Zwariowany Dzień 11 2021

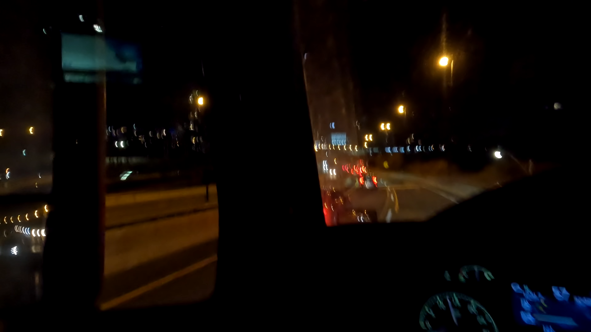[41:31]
I tutaj żegnamy centrum Toronto. W Don Valley Parkway, tak. Czyli droga w dolinie Don Valley. Dobrze mówię, czy nie? Dawno tu nie byłem, ale to był dobry wybór. Dobry wybór, bo wcale tak źle nie było jak ten. Jeszcze tutaj pod koniec może troszeczkę się zakorkować i ten, ale to już to 401 niedaleko, niedaleko, proszę Państwa.